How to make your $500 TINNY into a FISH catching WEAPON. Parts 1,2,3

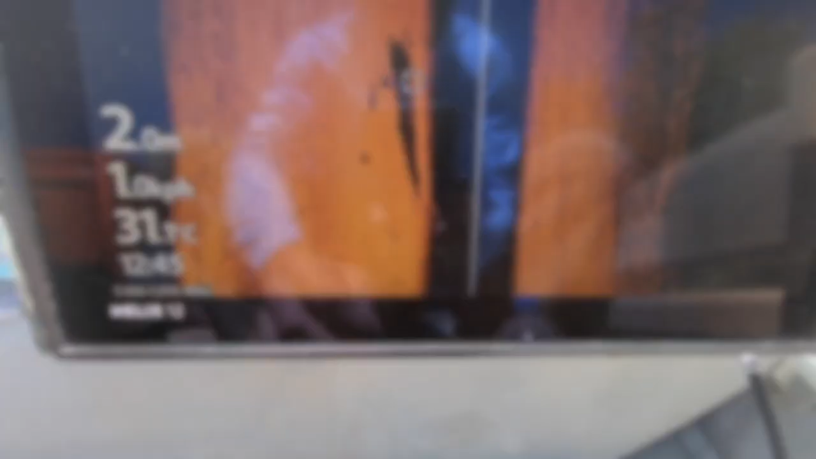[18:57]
all right, I've just hit the cursor on the helix,
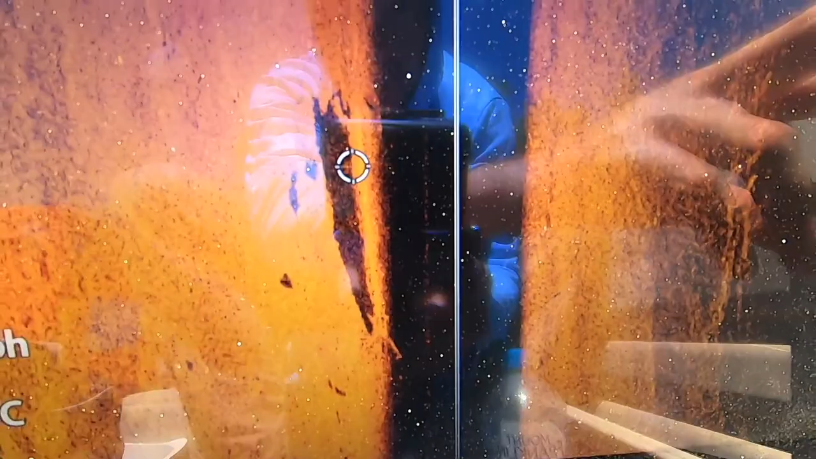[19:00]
so on your keypad there, hit that, which brings up your little cursor here.
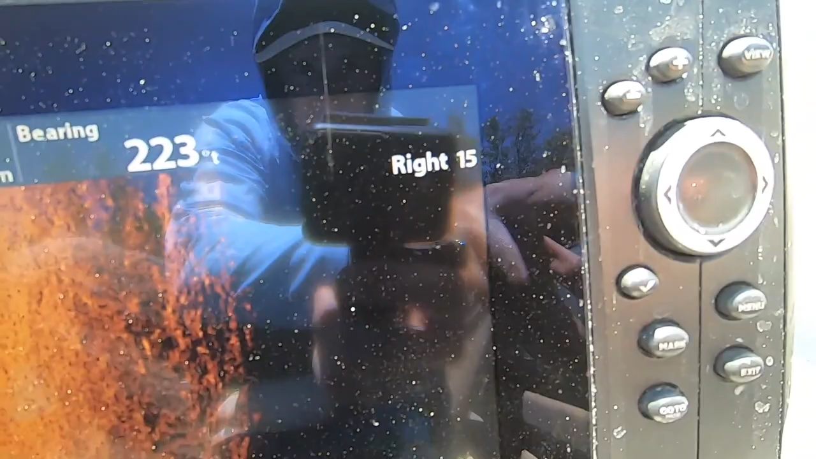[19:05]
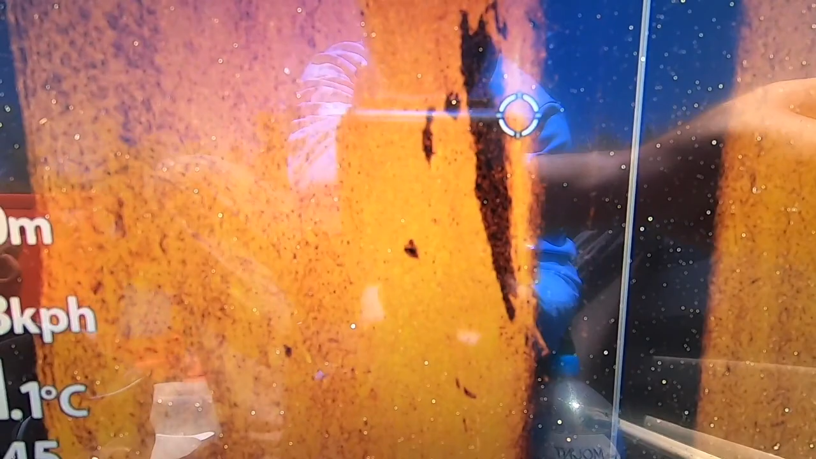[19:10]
So what we're looking at here, right where that cursor is a fallen tree or a fallen bit of timber.
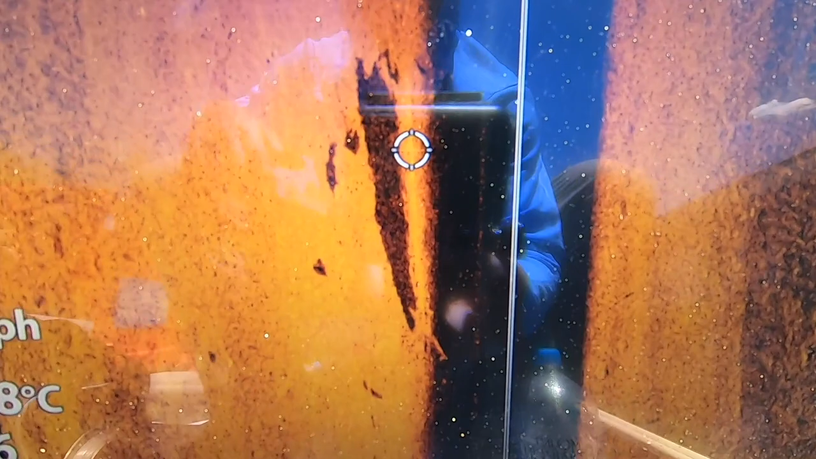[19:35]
And there's a couple of ways that you can do this.
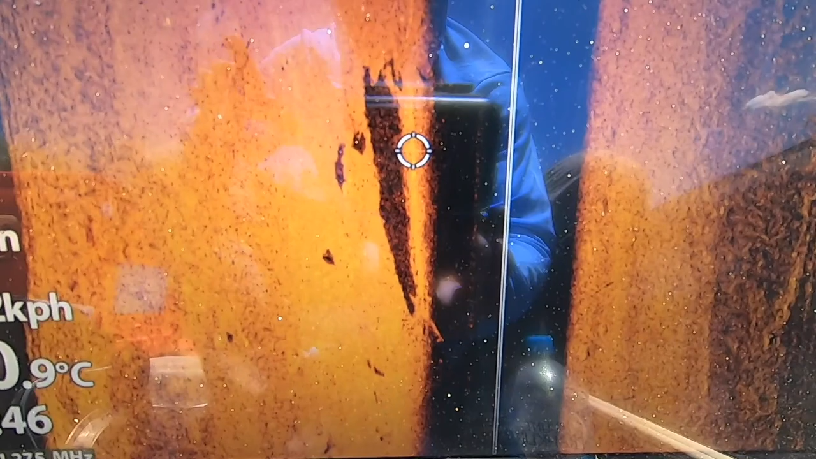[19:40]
So one is when you go past and it comes up on your screen, which means that is going to be directly under your transducer.
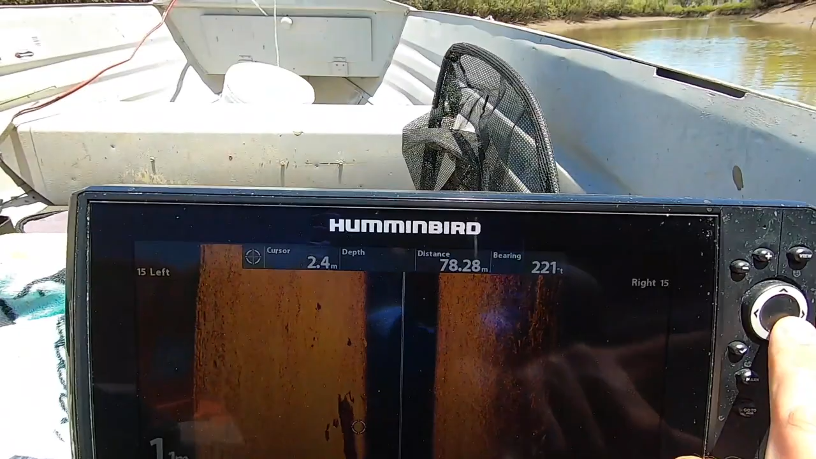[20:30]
So we'll hit mark. So waypoint 718 created.
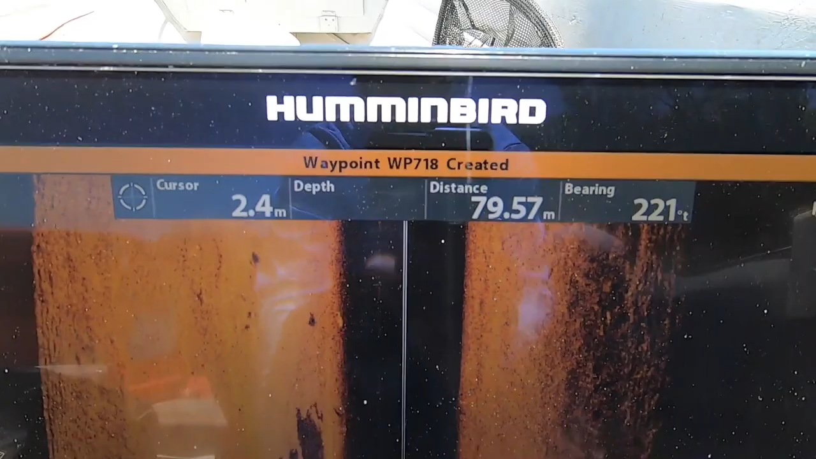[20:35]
Then I'll go on into my GPS and I'll put that cursor on the mark
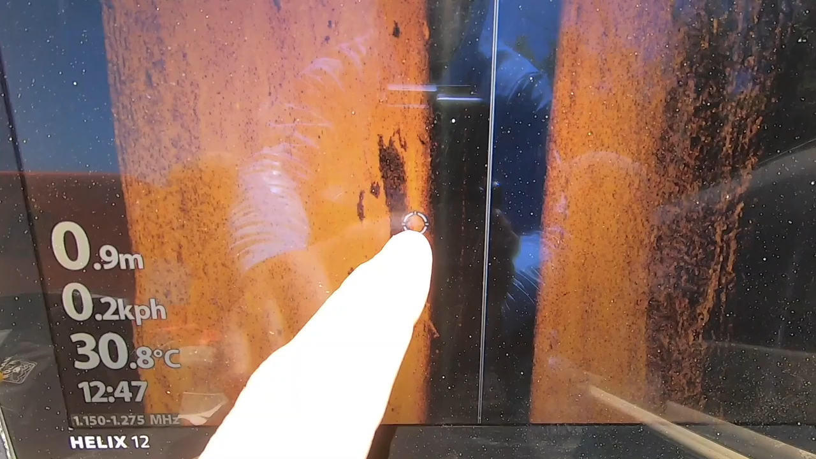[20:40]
On screen: depth 0.9 m, water 30.8°C, speed 0.2 km/h
and I'll go and I'll sneak back up to it and might sit, you know, sort of 15 or 20 meters away from it, about a good cast length.
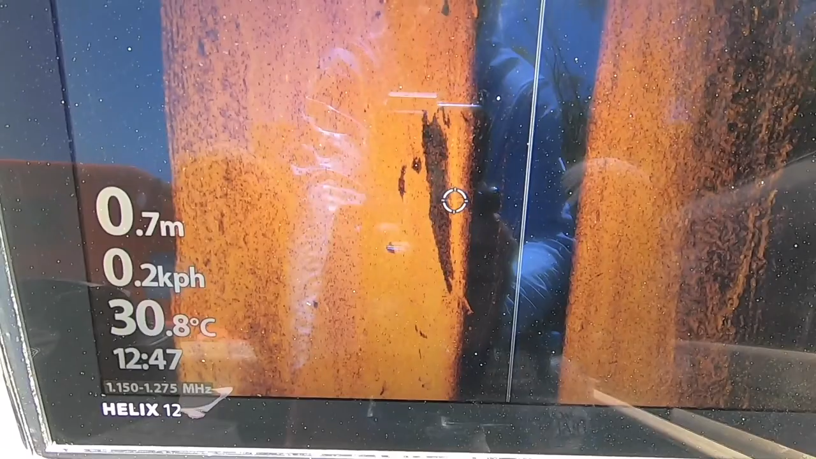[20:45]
On screen: depth 0.7 m, water 30.8°C
And then I'll actually cast at that off the GPS screen.
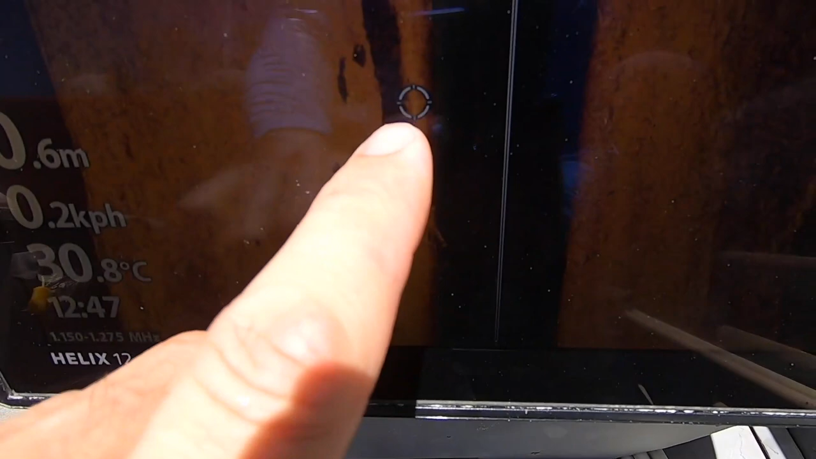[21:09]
On screen: water 30.8°C
watch that bit of timber on the side imaging right beside it and cast from the side.
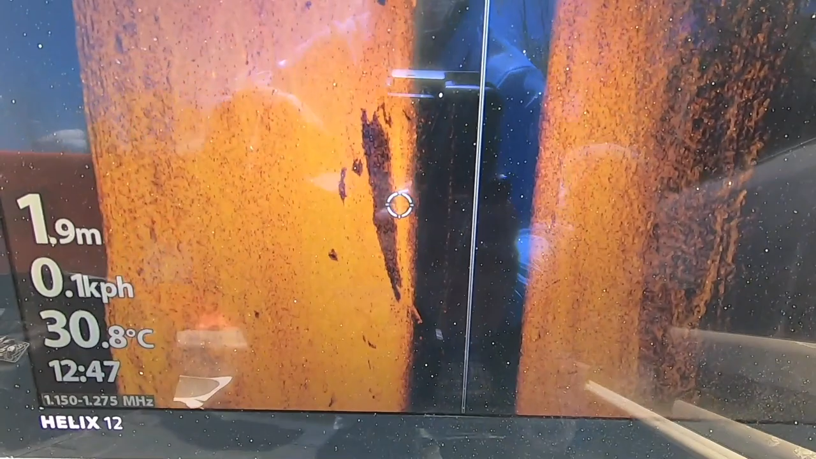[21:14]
On screen: depth 1.9 m, water 30.8°C
So you definitely know that your casts are on the money.